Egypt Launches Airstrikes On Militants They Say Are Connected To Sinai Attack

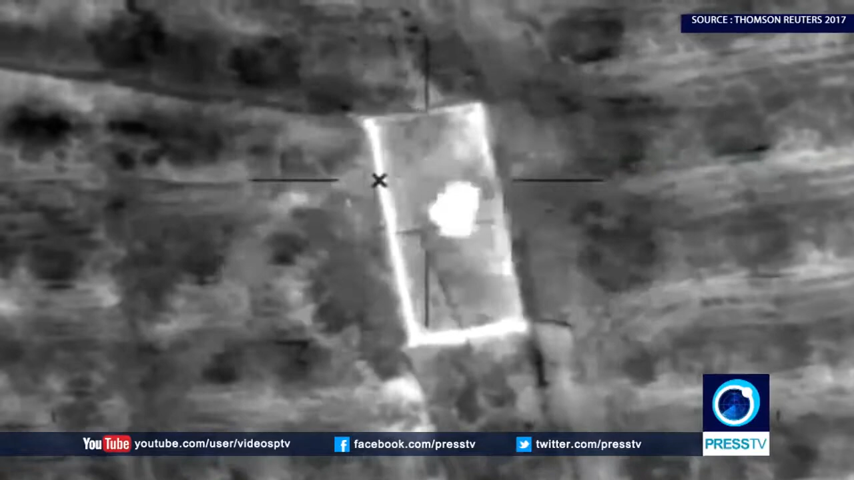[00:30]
معلومات استخباراتية مؤكدة وبالتعاون مع ابناء سيناء الشرفاء قامت القوات الجوية باستهداف
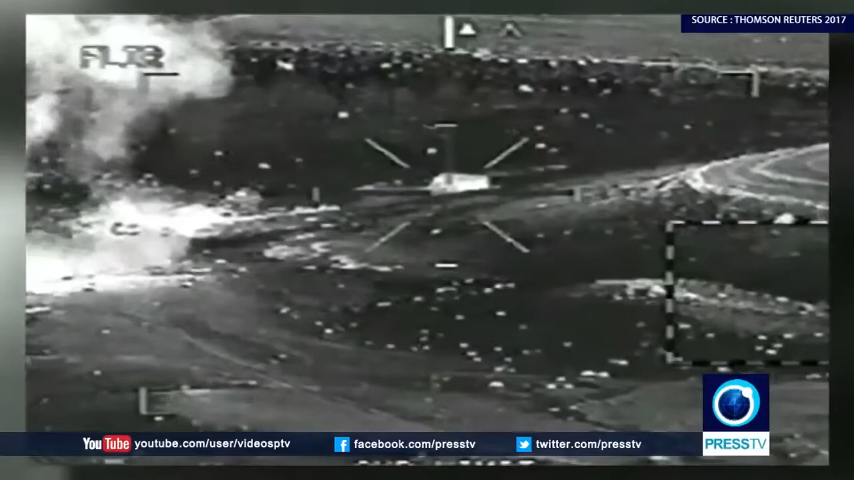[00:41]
عدد من البؤر التي تتخذها العناصر الارهابية قاعدة انطلاق لتنفيذ اعمالها الاجرامية والتي